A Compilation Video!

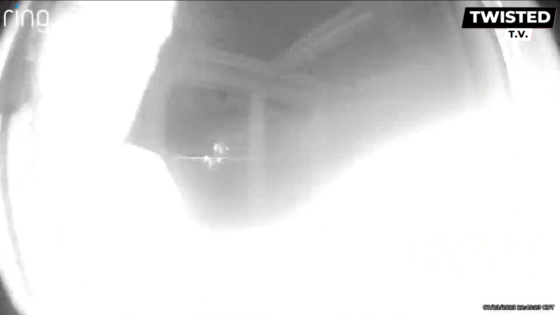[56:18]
On his second trip, he came through the gate but never went back out.